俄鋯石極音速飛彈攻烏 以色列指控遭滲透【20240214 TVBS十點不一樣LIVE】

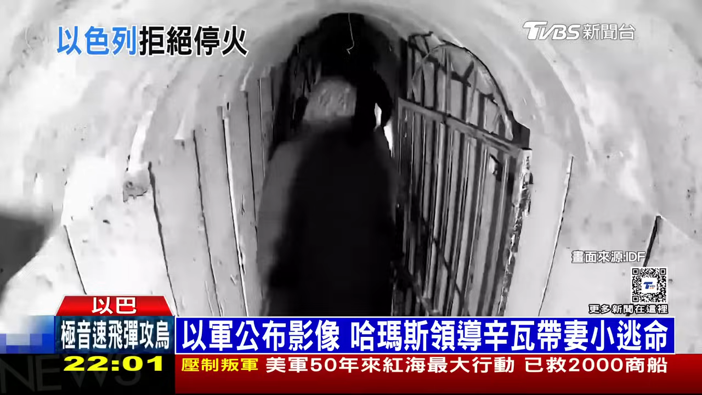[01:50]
以军掌握的这段监视器影片显示，辛瓦是在兄弟带路下带着妻小走过地道。画面最后，这位穿短袖拿行李的据称就是辛瓦本尊。
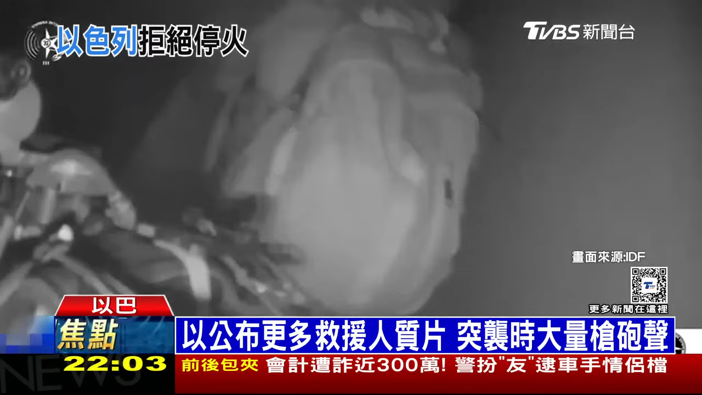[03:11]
以军特种部队就是在这种情况下进到建筑当中，影片最后还能看到获救人质展露笑颜和以军交谈。